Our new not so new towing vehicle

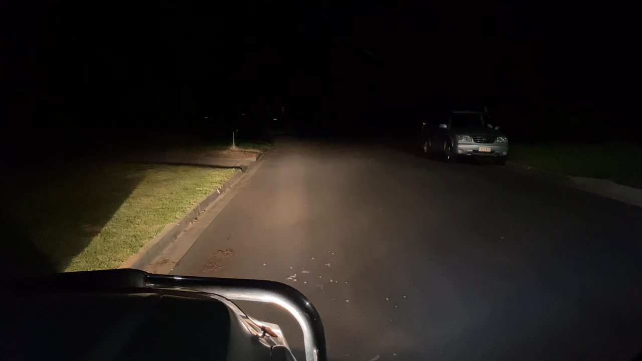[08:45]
see it slowly coming down so you can have it more focused or you can have it more distance the car also has fog lights which i'll go around the front and see and they're in the